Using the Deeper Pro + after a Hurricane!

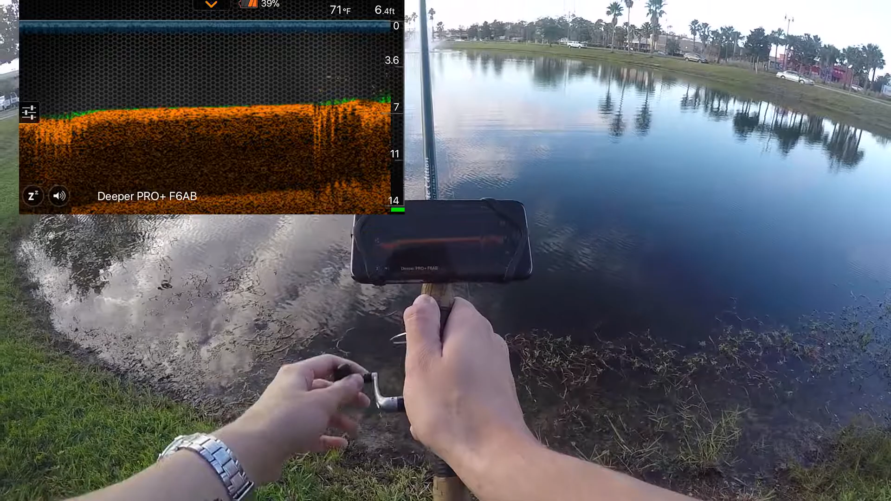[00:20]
On screen: water 71°F
All right, so I'm not too concerned about showing you guys the actual screen here because I'm going to throw it out probably right here because the iPhone can now record screen, so that's pretty exciting.
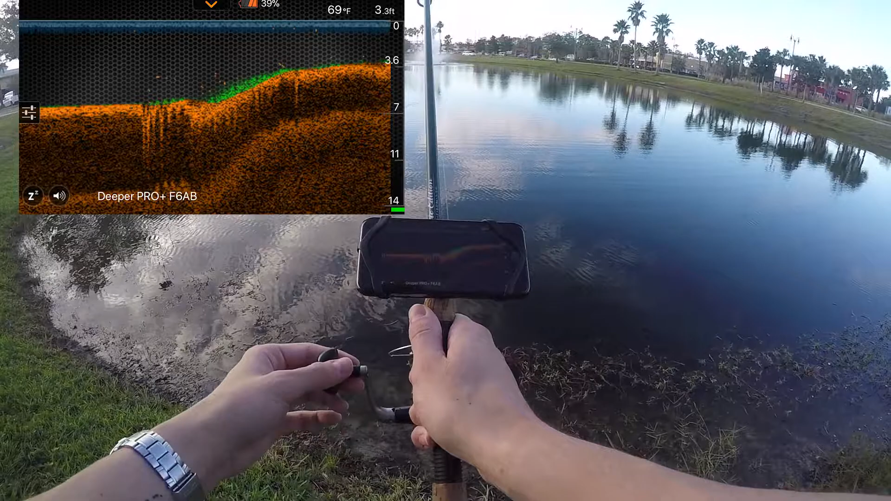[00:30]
On screen: depth 3.3 ft, water 69°F
The drop-off point doesn't really seem to have changed much. You can see the GoPro in the background there. Let's see here. You can see the vegetation.
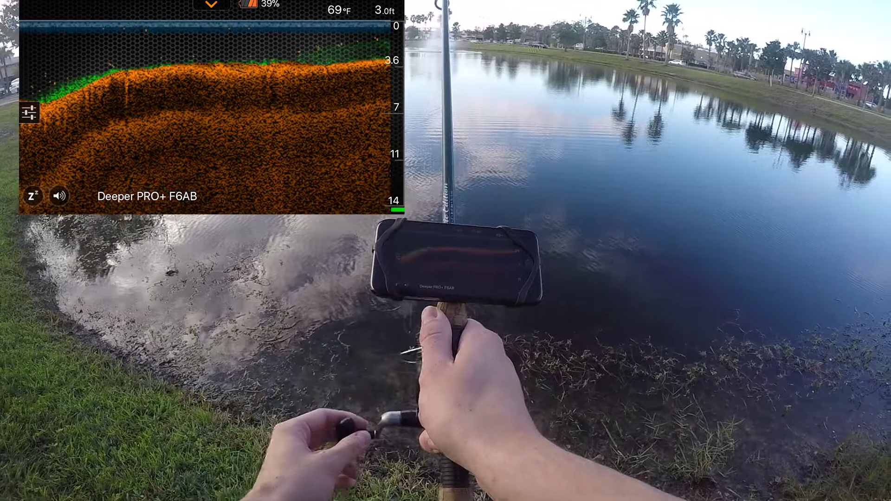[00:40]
On screen: depth 3.0 ft
That's good. And it should get a lot heavier right here.
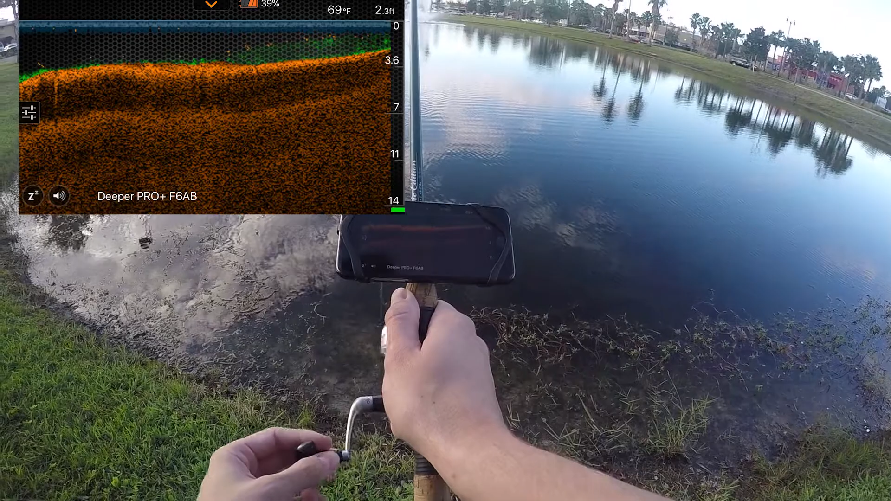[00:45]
On screen: depth 2.3 ft, water 69°F
Yep, perfect. All right, so that doesn't seem to have changed that much.
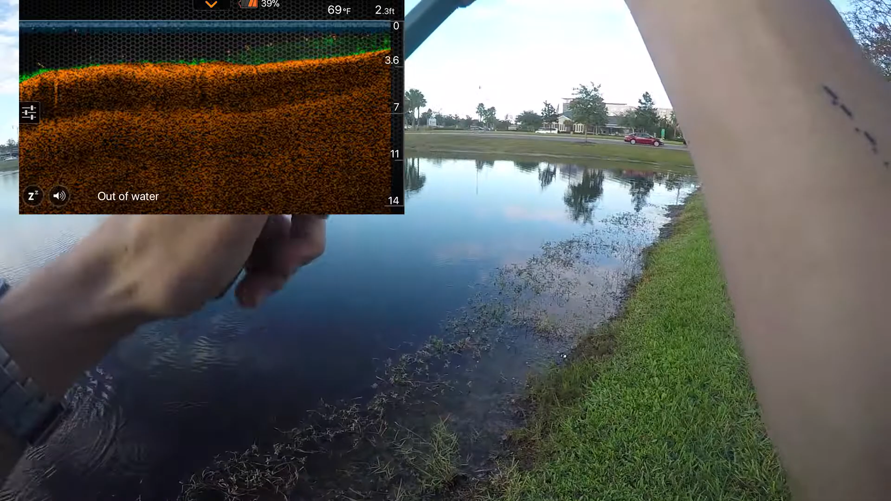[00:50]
I'm going to cast it out more towards the center and see what I'm looking at here.
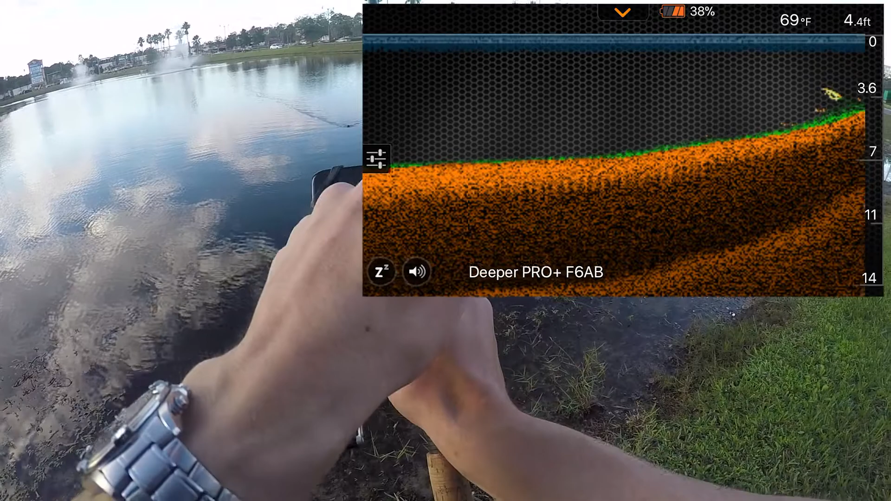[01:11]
On screen: depth 4.4 ft, water 69°F
Whoa, major mark. Oh my God, look at that. Right off the bank there.
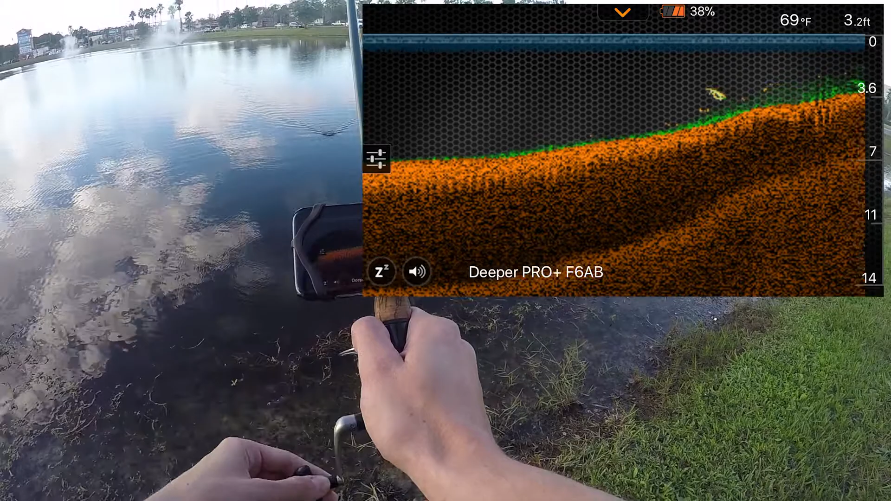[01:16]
On screen: depth 3.2 ft, water 69°F
That's a big mark. I'm actually going to try to catch that, so I'm postponing this. I'm going to try to get that right now.
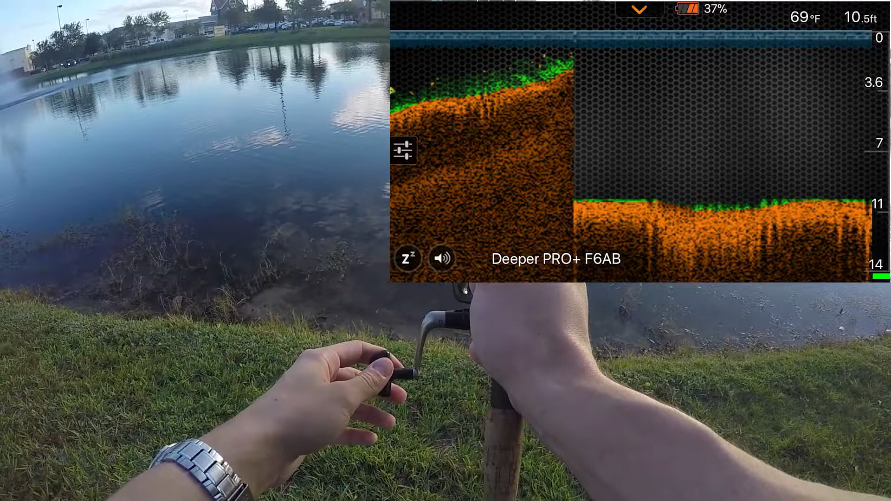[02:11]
On screen: depth 10.5 ft, water 69°F
All right, so a couple of things come to mind when I was looking at this before that you guys might not have been looking at.
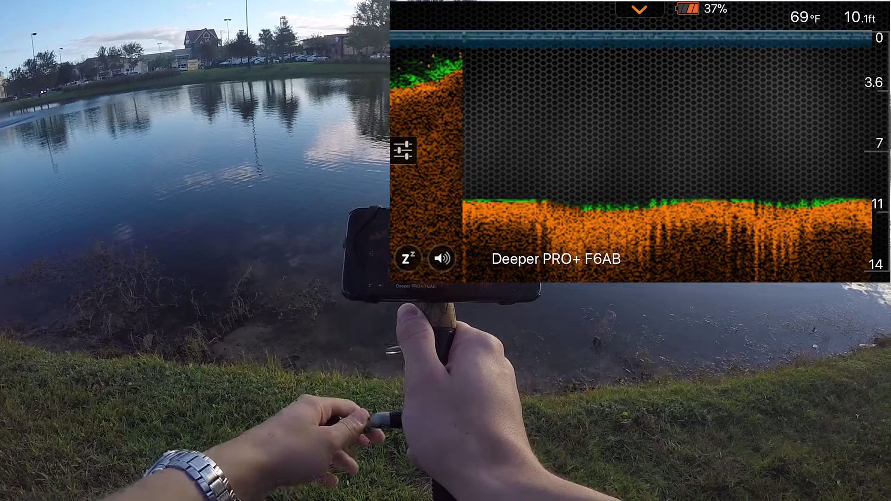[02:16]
On screen: depth 10.1 ft, water 69°F
I know the depth right here, it's about 11 foot, so I know what kind of retrieval to use and how fast I should do it and what kind of weight I should use to target the right area in the water column where I'm marking fish,
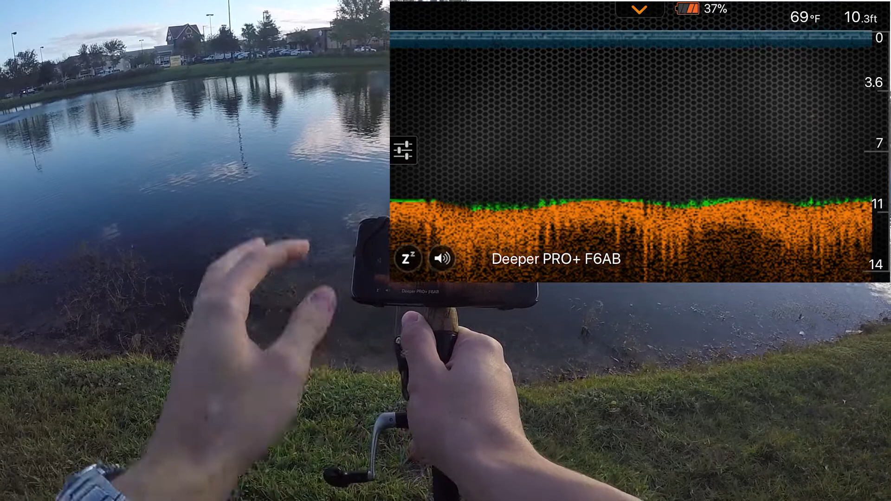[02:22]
On screen: depth 10.3 ft, water 69°F
as well as the temperature of the water.
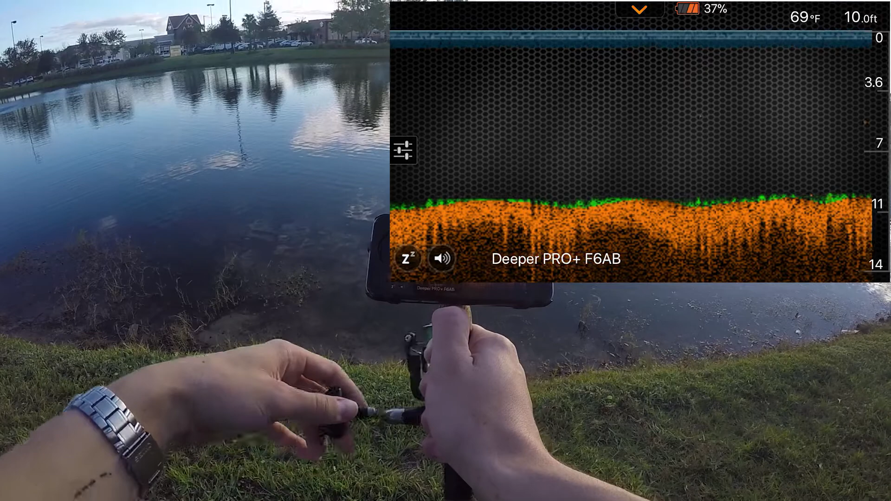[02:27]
On screen: water 69°F
It's 69 degrees on top of the water, so I know that it's probably two or three degrees lower than that throughout the rest of the water column,
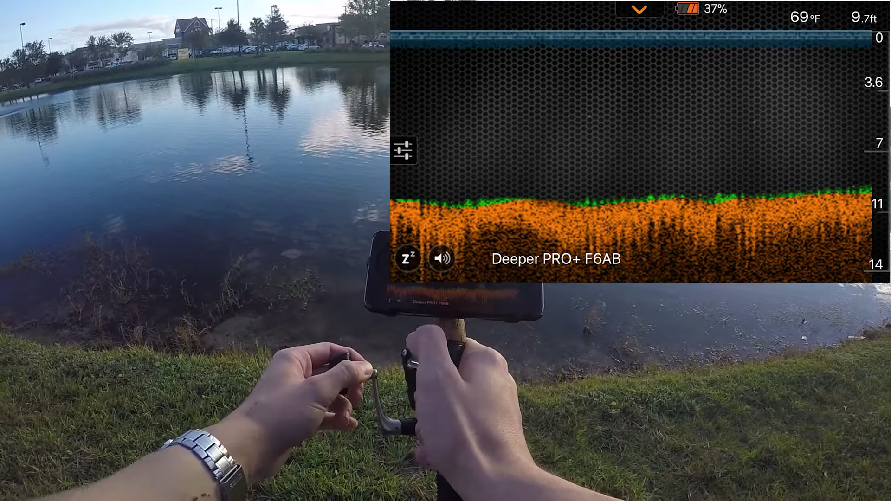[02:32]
On screen: depth 9.7 ft, water 69°F
so I know it's at least higher than 65, which means the water's a little warmed up from the day.
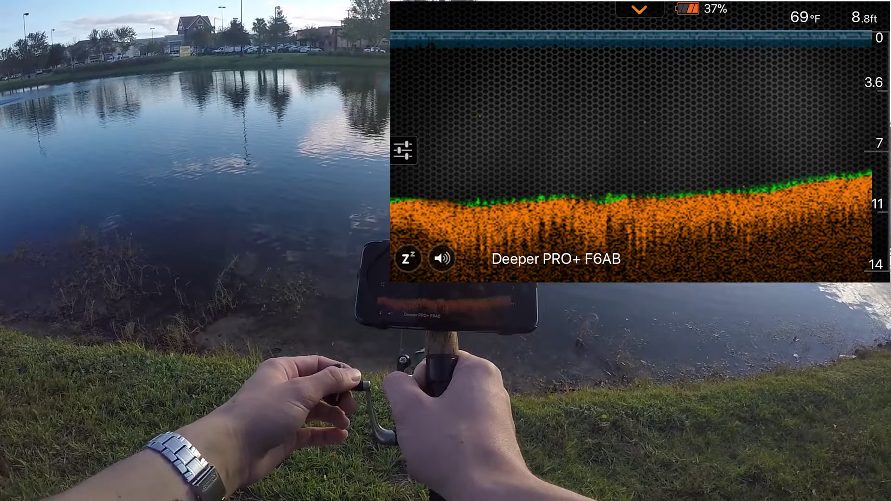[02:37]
On screen: depth 8.8 ft, water 69°F
Okay, the fish should be active, and I should be able to start marking them going along the bank here.
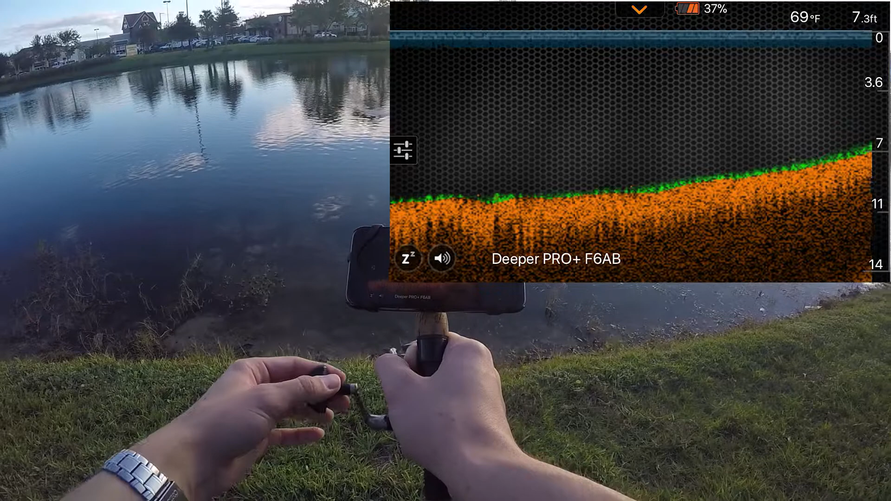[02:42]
On screen: depth 7.3 ft, water 69°F
I can see it kind of coming up slowly, and I should see there's the weed. So right now I'm going to stop, I'm going to look.
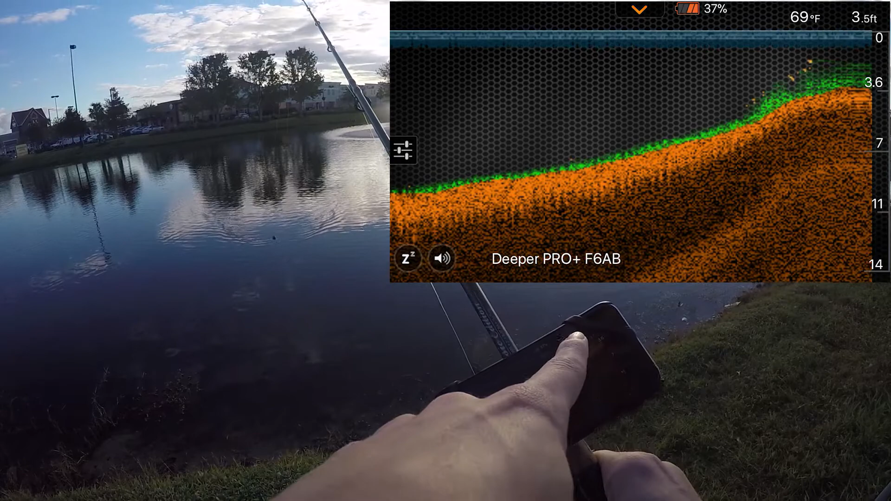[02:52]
On screen: depth 3.5 ft, water 69°F
Look, I'm even marking a little bit of fish there, so I know the weed bank is right there.
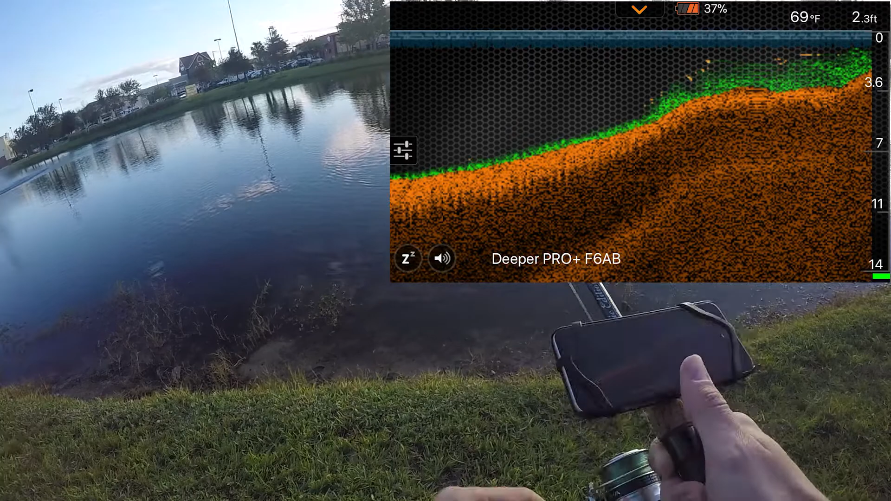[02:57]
On screen: depth 2.3 ft, water 69°F
And I can reel that the rest of the way in, and then what I'm going to do now is I'm going to cast parallel to the bank